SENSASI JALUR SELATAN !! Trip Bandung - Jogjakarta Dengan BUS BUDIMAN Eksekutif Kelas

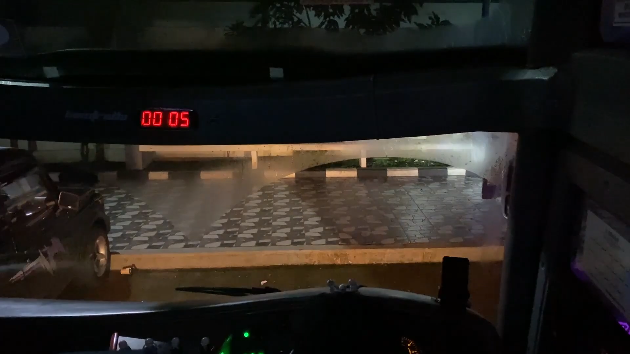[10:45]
Oke, sekitar pukul 23.56 kita nyampe di rest area ataupun rumah makan Budiman.
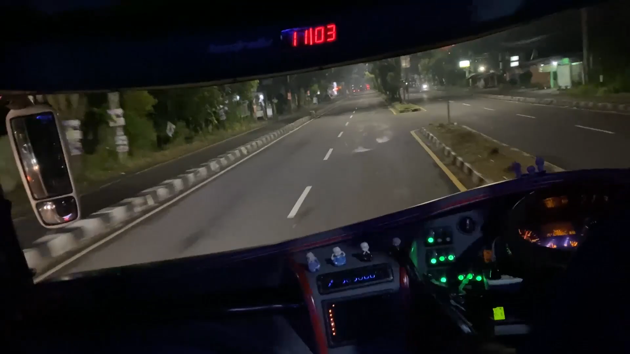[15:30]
Sekitar pukul 04.36 kita nyampe di Yogyakarta, tepatnya di